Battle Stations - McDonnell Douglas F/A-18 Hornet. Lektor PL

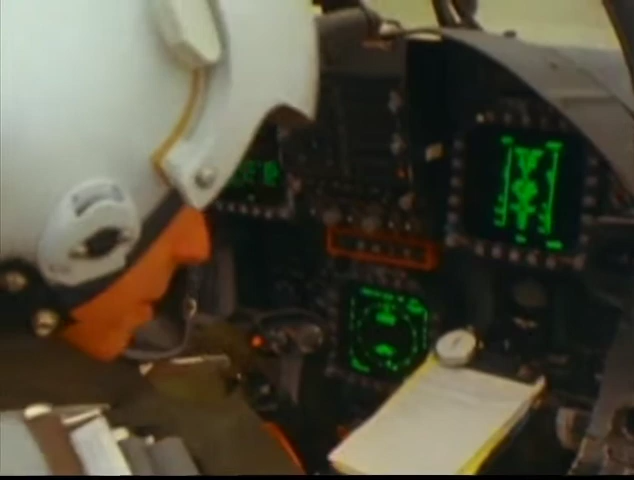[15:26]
Skomplikowana elektronika z wieloma monitorami i przełącznikami systemów lotu, radaru i uzbrojenia.